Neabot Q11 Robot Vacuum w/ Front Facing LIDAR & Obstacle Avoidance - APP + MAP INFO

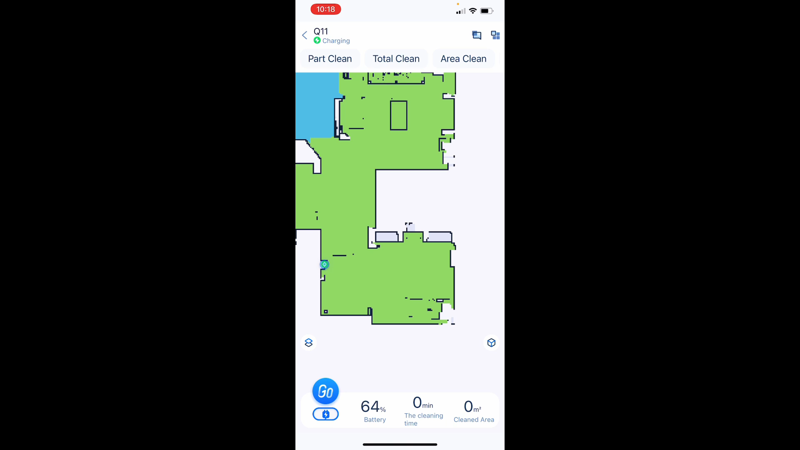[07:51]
i am very pleased with the map itself and it gave me this map right away it only got better as it went so it's pretty cool i definitely love that so let's go into the app and see how easy it is to separate the rooms let's see here
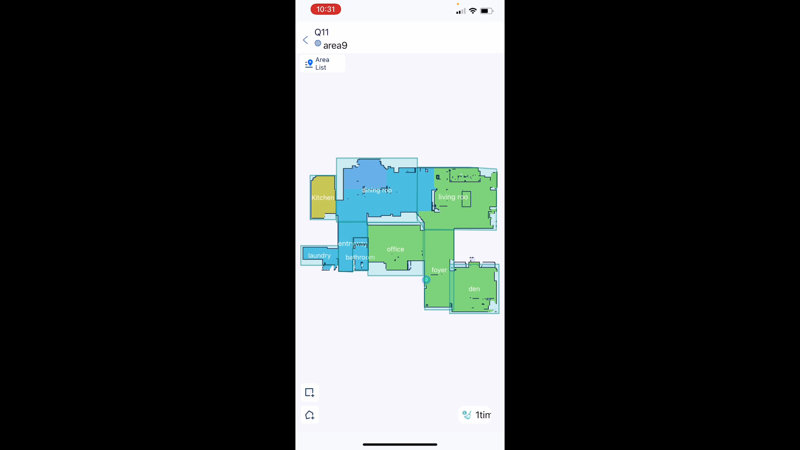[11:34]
all right so let's say people came in the den people came in the foyer and it was messing around in the den you can literally just click go now it's going to go just to those sections and clean it which is really nice